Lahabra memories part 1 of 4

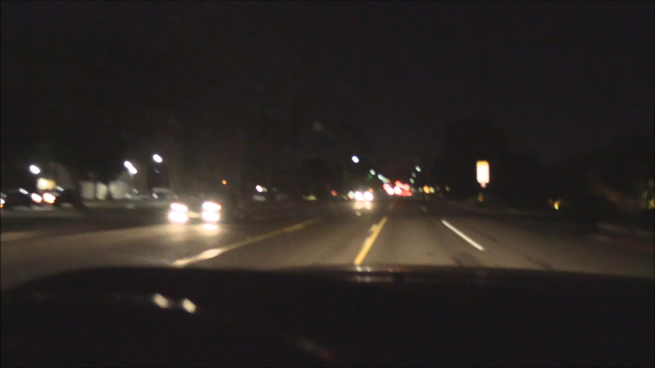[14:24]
that other manhole is right there now believe it or not this is the way we were headed it makes a sharp turn and this is the direction we were going we had compasses with us back then so we knew which way the streets ran and we could tell where about where we were which direction we wanted to go
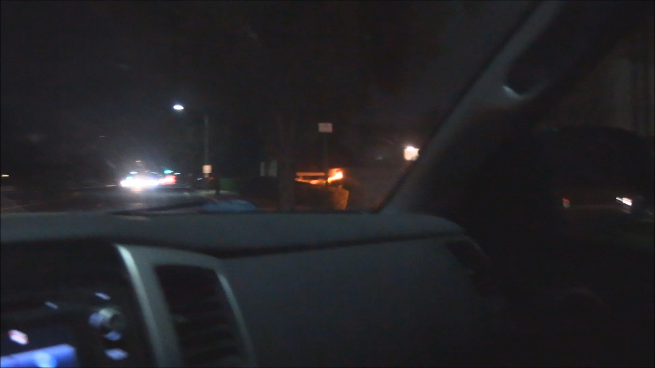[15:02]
and then it comes down this way parallels central or the harbor boulevard or state college they're all the same street right here it breaks out
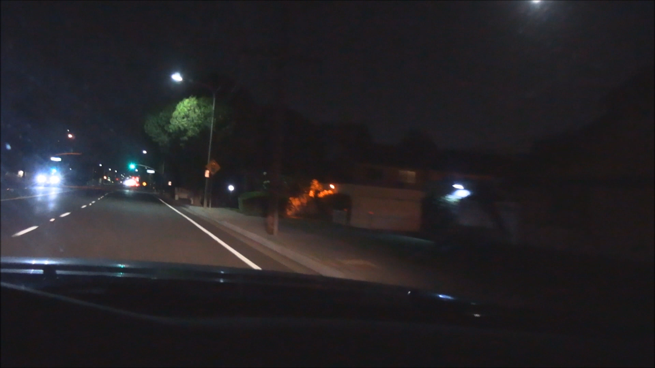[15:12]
let me show you it breaks out right there